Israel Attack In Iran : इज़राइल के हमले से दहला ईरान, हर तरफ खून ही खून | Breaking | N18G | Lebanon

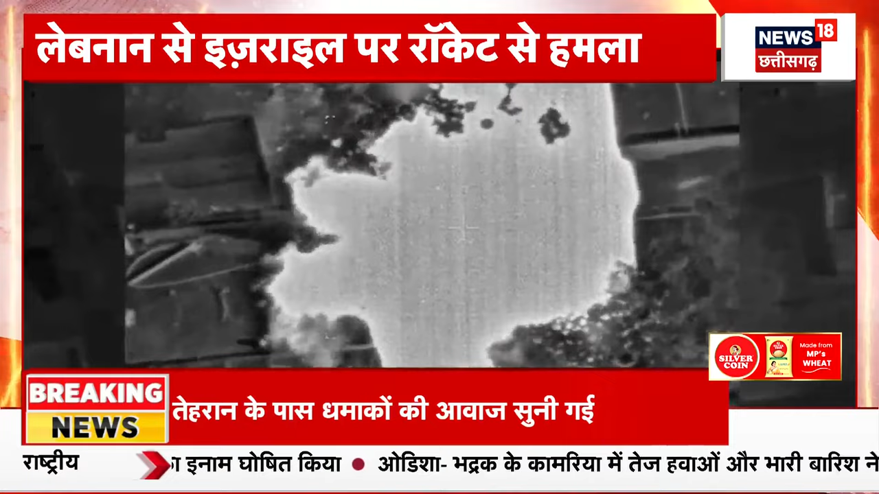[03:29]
آئی تھی ہم نے آپ کو دکھائی اور آپ کو بتا دیں کہ یہ اترے اسرائیل پر ڈاگے گئے راکٹس کے دوران لیا گیا وہ ویڈیو ہے جو کہ لانچر سے ہی لیا گیا ویڈیو تھا اور آپ دیکھ سکتے ہیں کہ تباہی کا یہ منظر اترے اسرائیل پر ڈاگے گئے راکٹس کی یہ وہ تصویریں
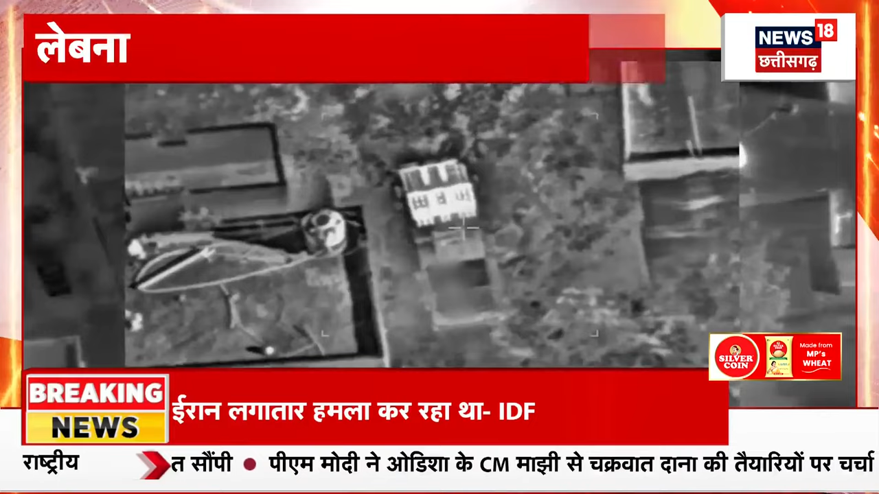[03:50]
جس سے ظاہر ہے کہ ابھی شانتی کی کہیں کوئی